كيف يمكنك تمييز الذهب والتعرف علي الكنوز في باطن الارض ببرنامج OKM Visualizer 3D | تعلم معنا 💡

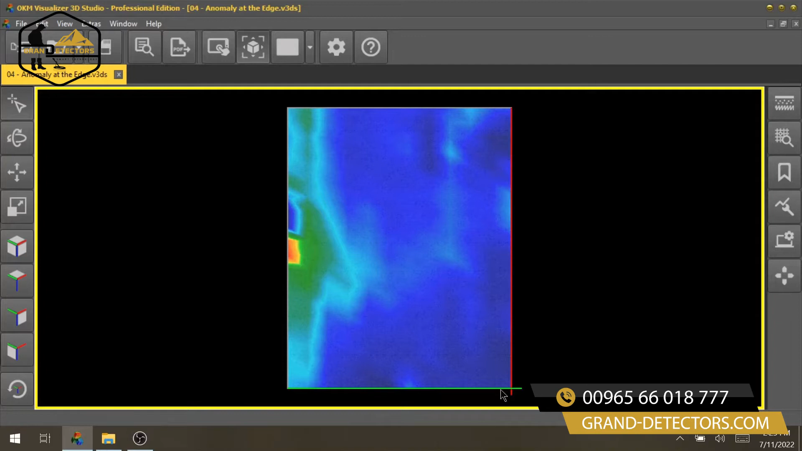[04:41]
In the next example, we do see an anomaly here at the edge of the scan field on the left hand side. In those specific cases, if you see anomalies, which are at the edge of any side of the scan field, I always recommend to perform a new scan and to change your scan field. Why?
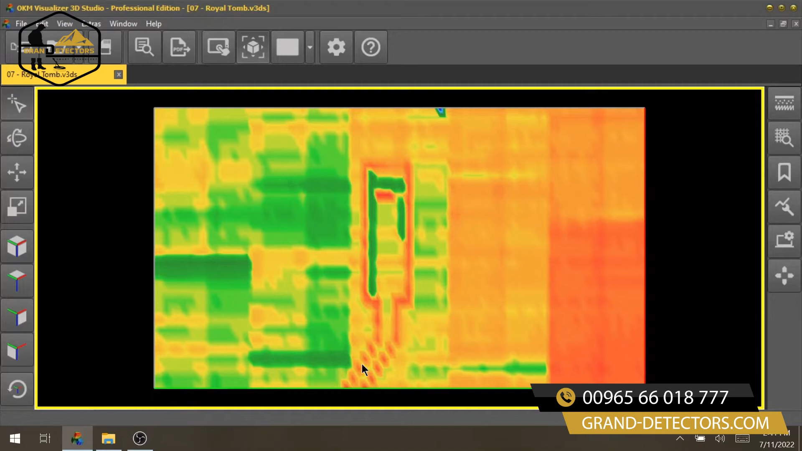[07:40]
Because we are always looking for structures which human beings have actually performed and done to the soil. And if you look very prominently you see here in the entrance and then here you see the royal tomb with a red color and inside there is some green etc.